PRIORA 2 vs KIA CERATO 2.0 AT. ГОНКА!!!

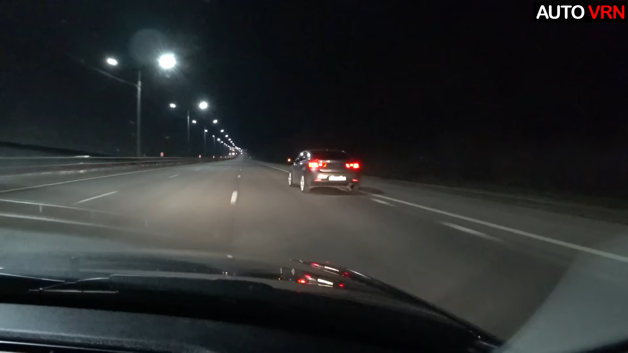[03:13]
Скорость 120, 130, 140. Понемногу начинает уходить. Прям начинает уходить на нас. Скорость. 160. Прям хорошо ушла. Прям хорошо ушла. Корпусов 5 нам привез, скорость 180. Но сейчас не отрывается он от нас особо, да, никуда. Так, мы едем. А вот ты сколько?
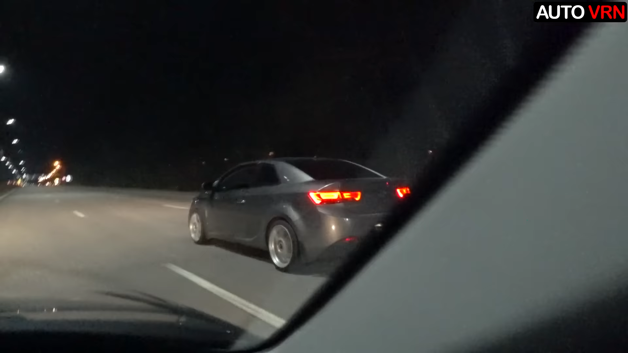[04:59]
Гранта обычно вот рядом с нами начинает почему-то от нас чуть выезжать.
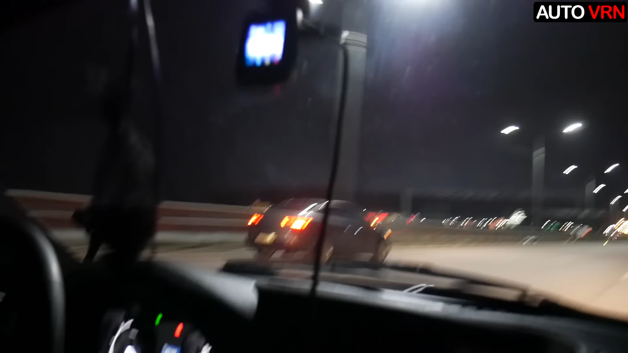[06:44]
Скорость 160, да? 160. 160, 170. Блин, ну она не отстает от нас на самом-то деле. Ну, точнее, не отрывается. Мы едем ровно. Ну, все, там поток уже, блядь. Так, абсолютно стоковая Гранта.
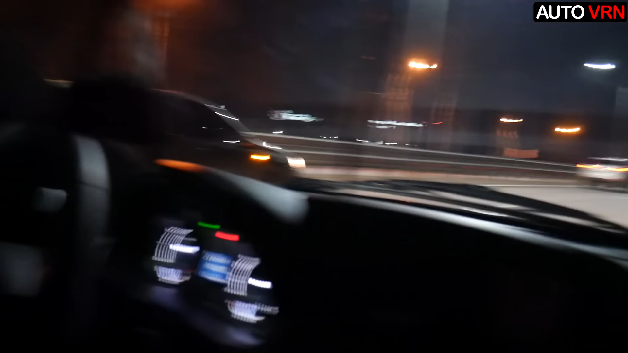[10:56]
Мы даже от Lexus не отстаем. Глянь, Гранта пошла вперед.